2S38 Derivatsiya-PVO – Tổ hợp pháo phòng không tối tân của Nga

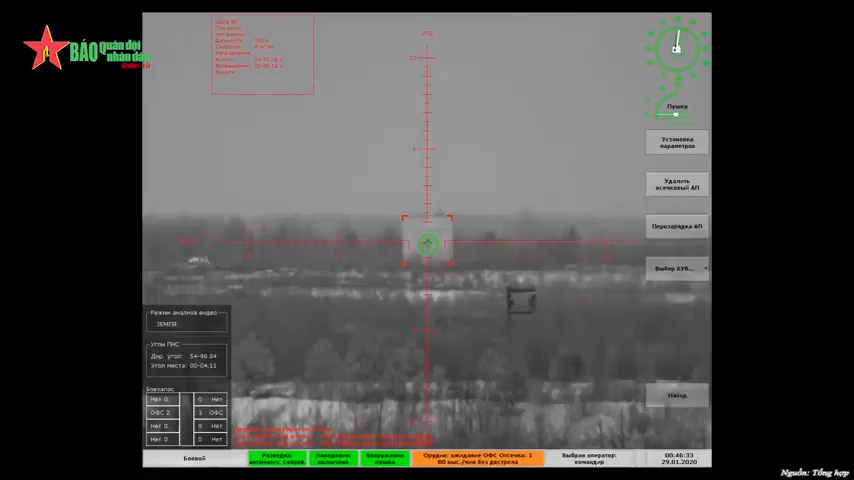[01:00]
Hệ thống này sử dụng thiết bị ngắm nhiệt, do đó có thể phát hiện và theo dõi các mục tiêu trên không trong mọi điều kiện.